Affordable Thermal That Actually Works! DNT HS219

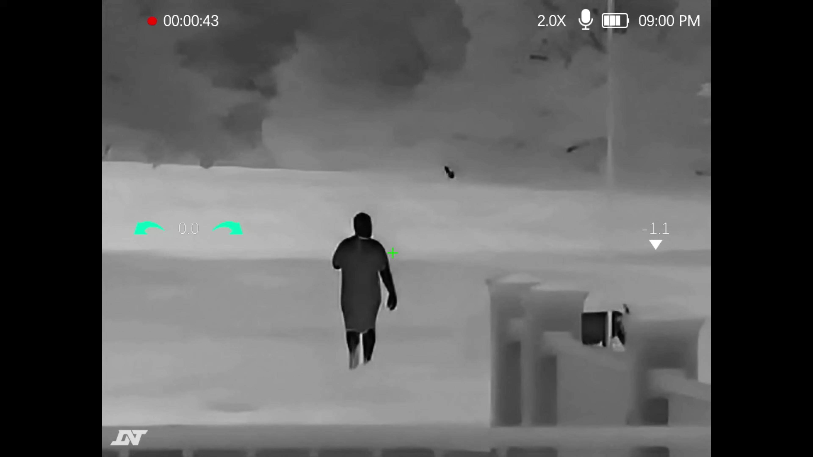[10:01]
Alright Here we are doing Some distance testing Let me go ahead and warn you The humidity is high And it is hot Down here in Florida Not a good time To test thermal But here it is Yeah 76% humidity So take a look at this That deer in the background Is about 325 yards away And I'm going to walk toward it Doing a distance test So right now I'm about 100 yards away You can see I've got my 80 pound lab with me And by the way
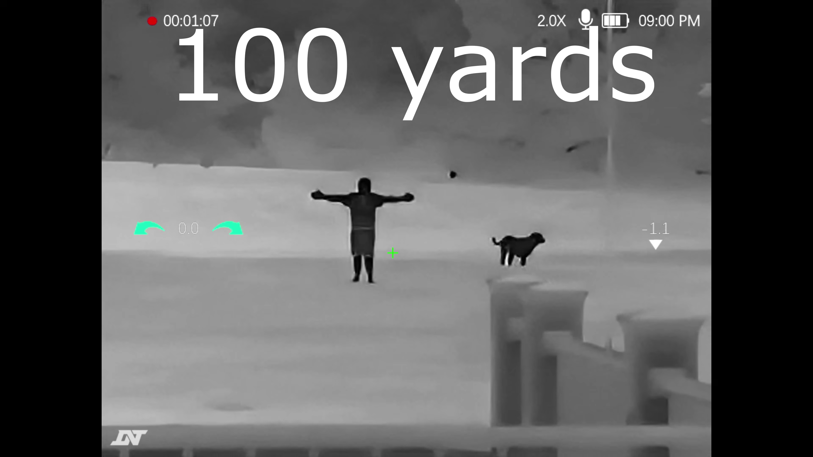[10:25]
This thermal is completely Detached from a rifle No we're not pointing A weapon at anybody
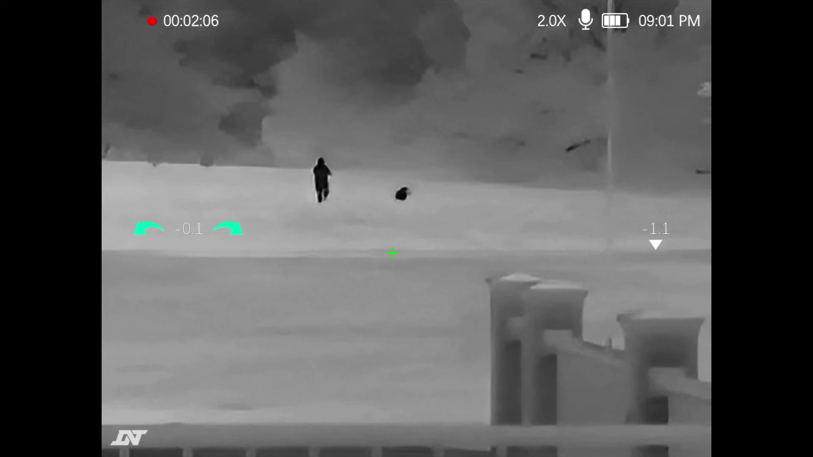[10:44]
And edit And you know Just go through All the compression You're getting a dirtier image Here on YouTube On the screen It actually looks Even better in the scope So here I am Out at 200 yards
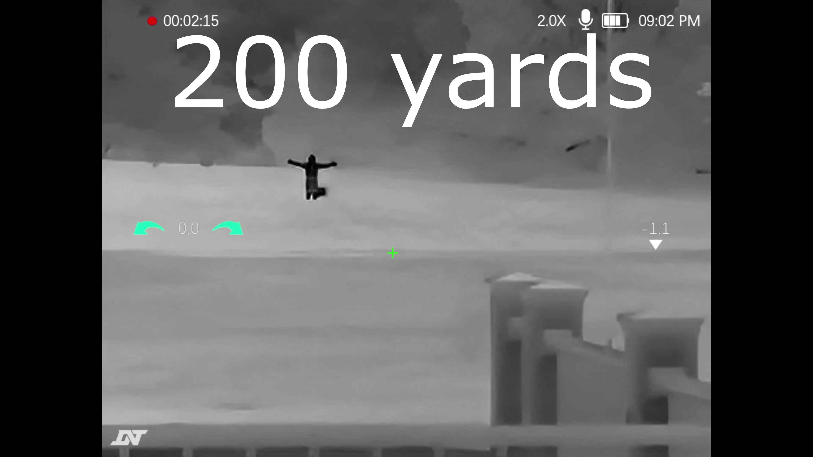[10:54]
I got my lab Just jumping all around So you can see something That's roughly The size of a coyote You also notice How high the grass is It's halfway up my dog So that's why Things seem a little Cut off right there Now I'm heading out To 300 yards I'm getting right near Where that deer is In the bushes It
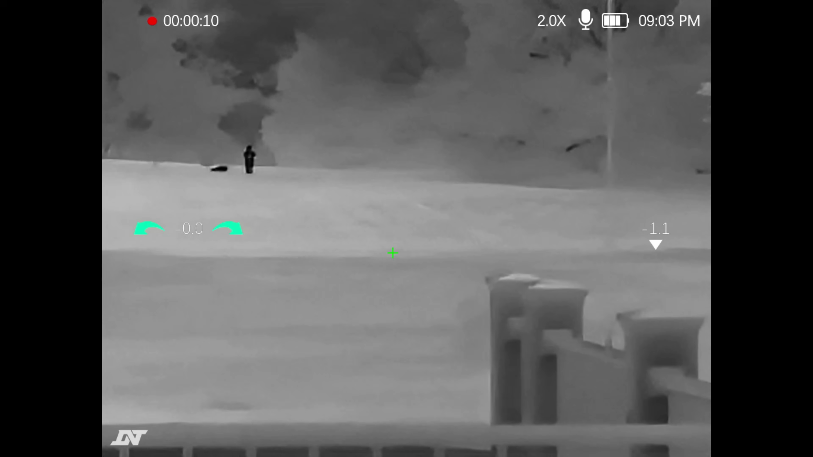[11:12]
looks like a mama doe With a yearling in there And she is behind Really thick oak limbs So not bad y'all Keep in mind This is a budget thermal Budget
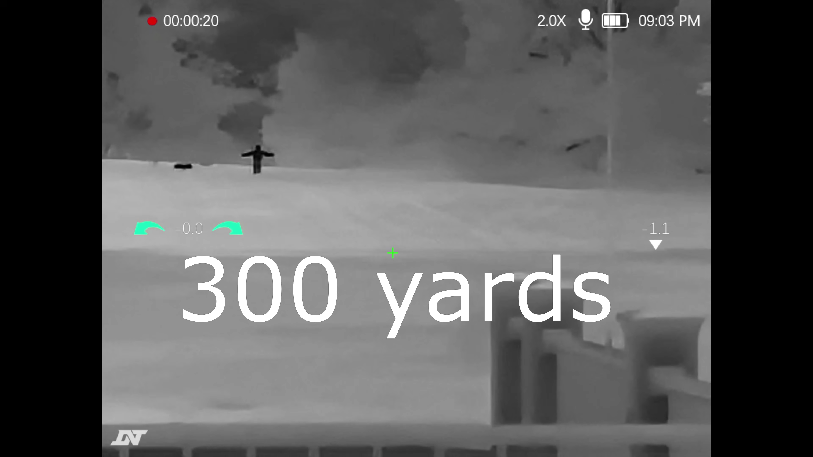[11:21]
now Typically Those don't do well at all And I'm at 300 yards You could easily take a shot Any decent sized animal A hog At 300 yards And you see that deer
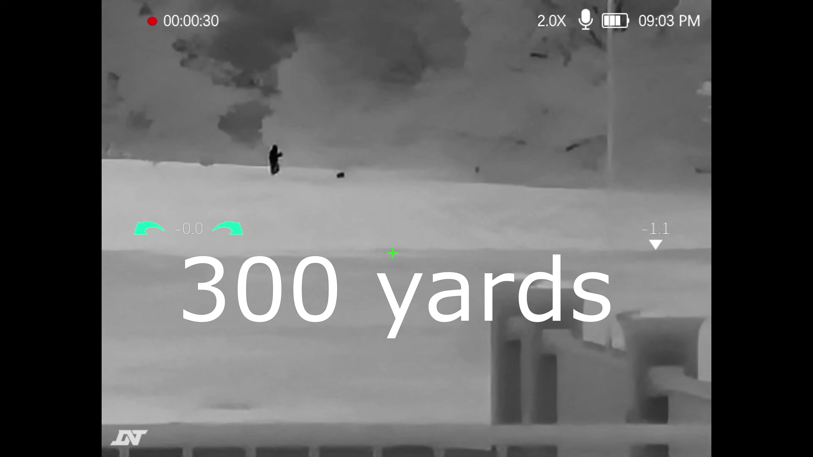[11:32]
Starting to pop out From underneath the trees Over there She doesn't want to run Because she's got a yearling With her So I decided to Kind of come on back
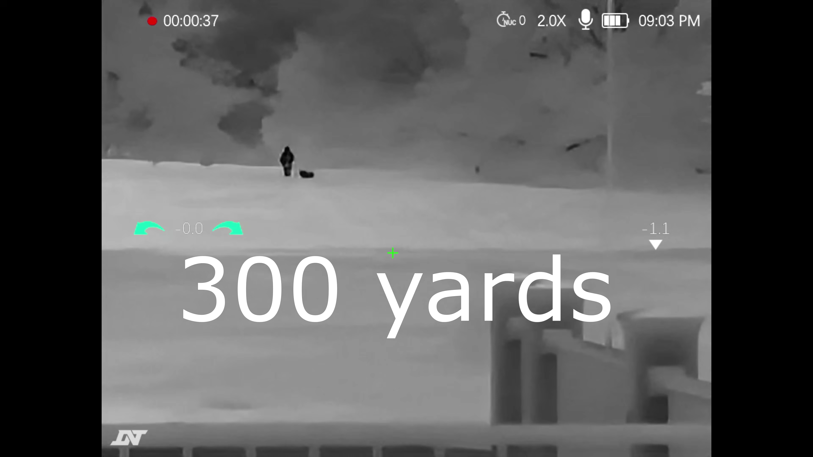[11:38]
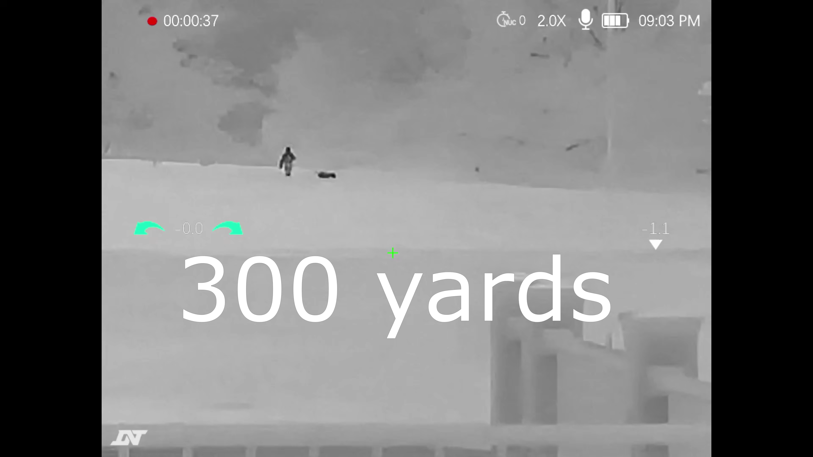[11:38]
All right I'm getting a little closer That's about 175 200 yards Just giving you an idea Of a human size
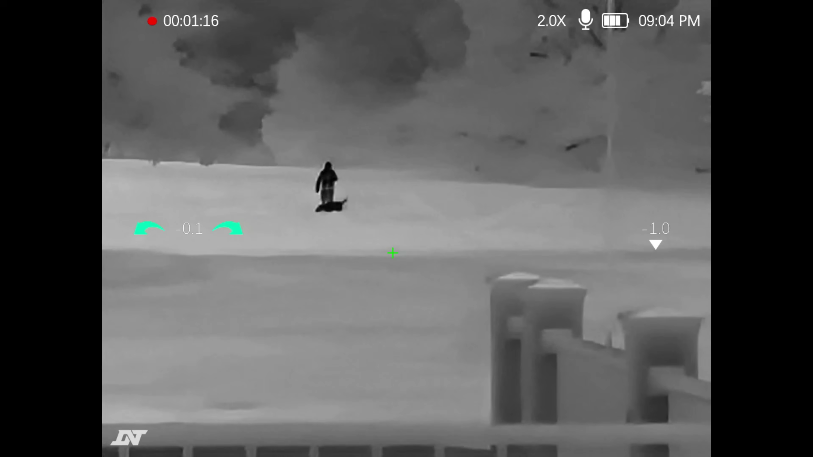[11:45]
And dog size Or coyote Maybe hog size animal Is probably what Ruger right there Is more compared to Being around 80 pounds
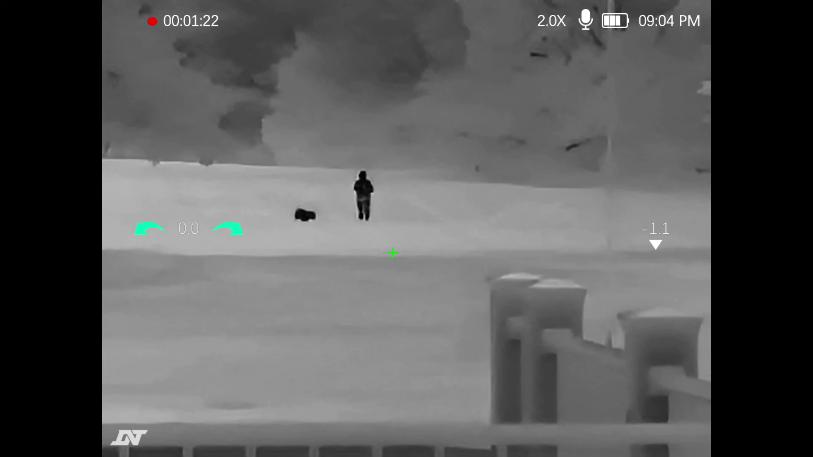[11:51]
Just keep in mind This is budget y'all I just can't get over This price point I thought it would be So much more blurry Than this This is absolutely
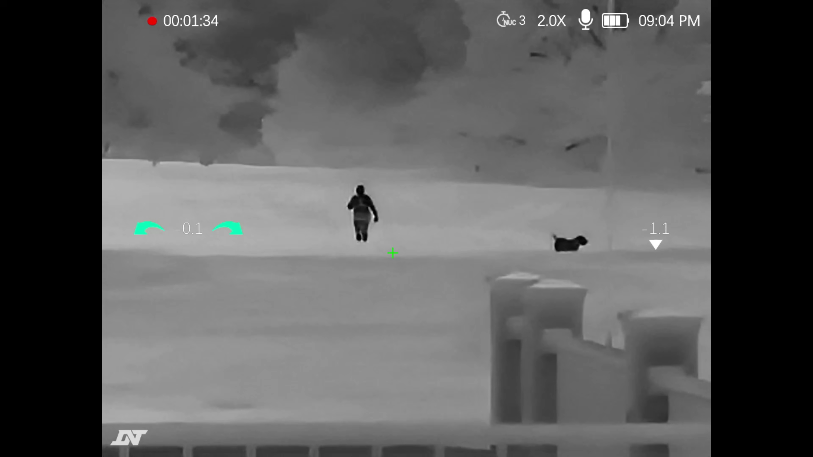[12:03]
usable So here is a rabbit About
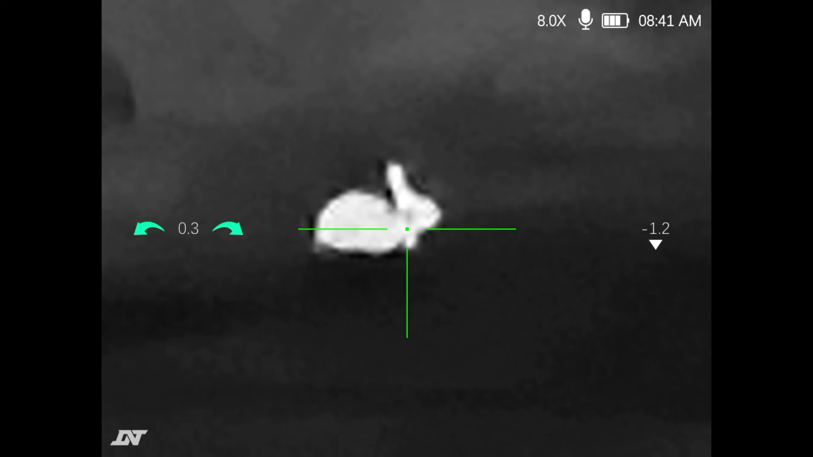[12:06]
60 to 70 yards away Again
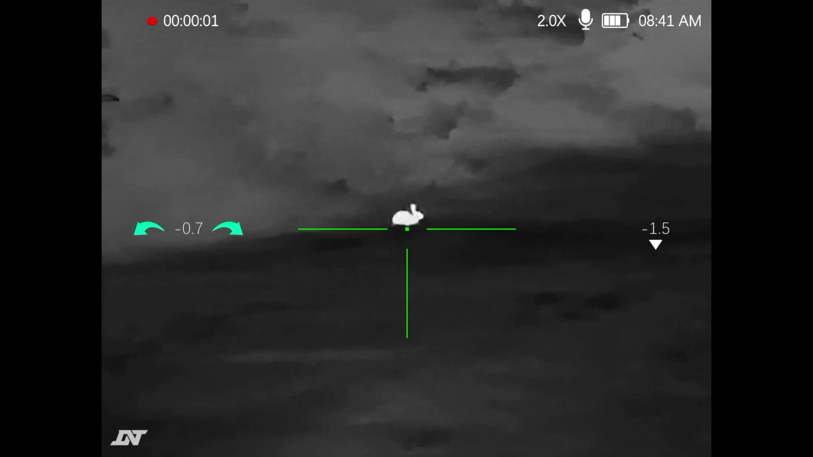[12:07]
another high humidity Night It's just what I'm working with You
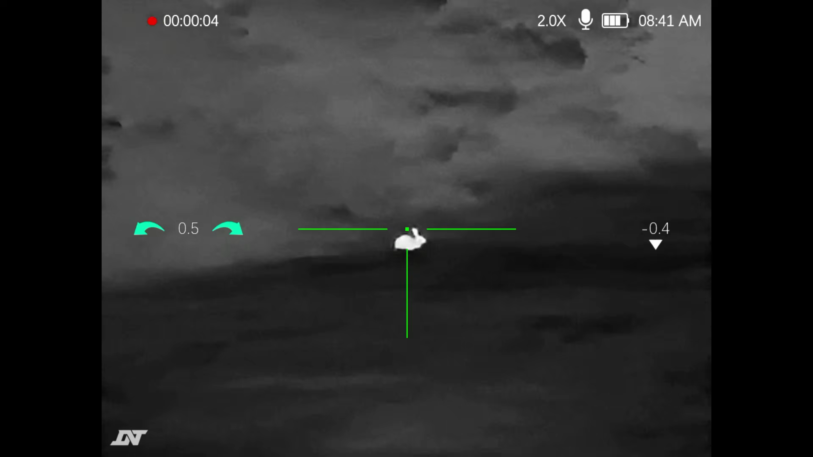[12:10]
could easily Make that shot This thing is set up Perfect for critter hunting Small
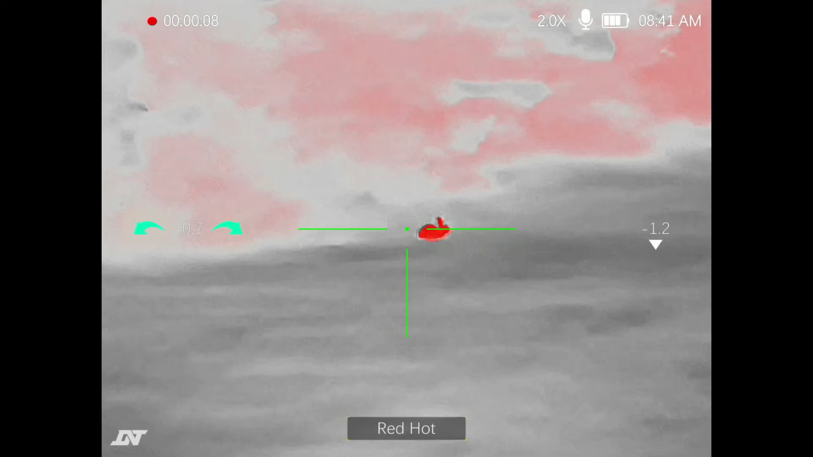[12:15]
game hunting Which is what I'm going to Use this particular thermal for That looks great
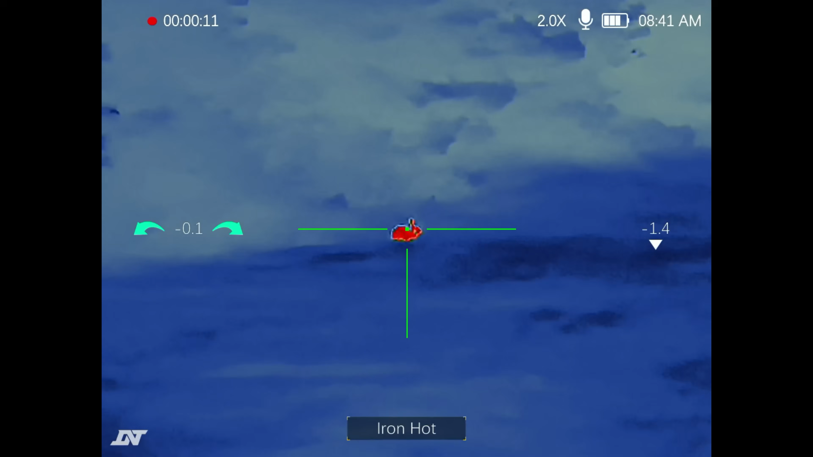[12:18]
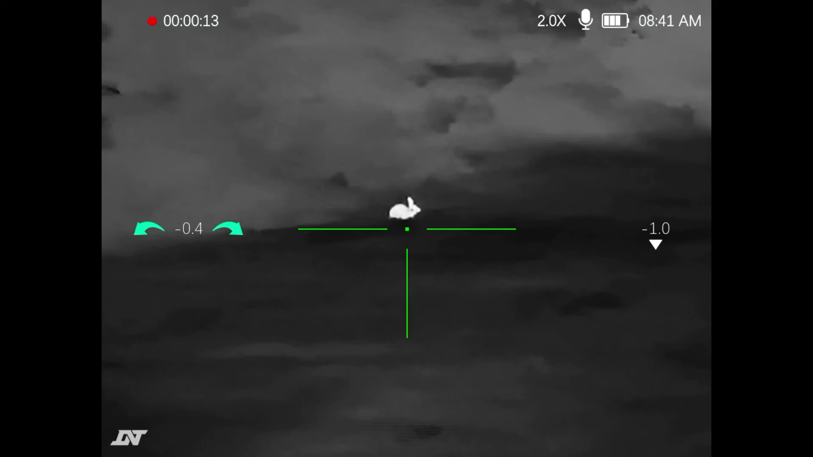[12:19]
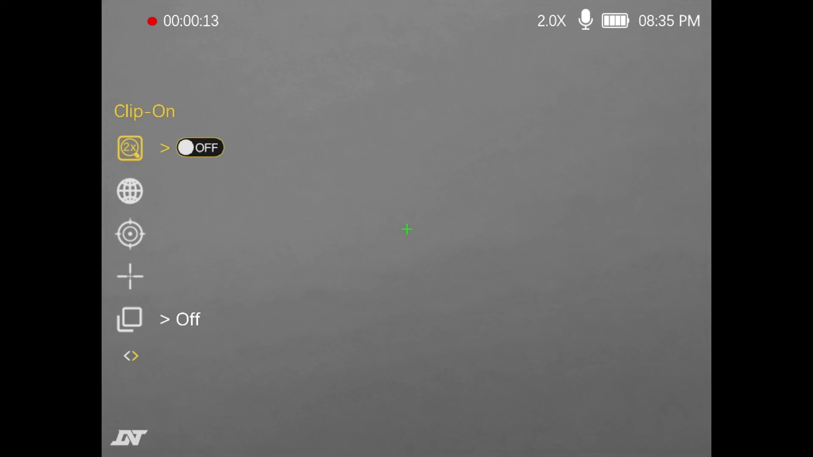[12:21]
All right So here we are in the menu We'll just go through Some of the functions in here You can get your Connections menu But see there's those Zeroing profiles I was just telling you about So you can do Different profiles If you want to move The thermal from rifle to rifle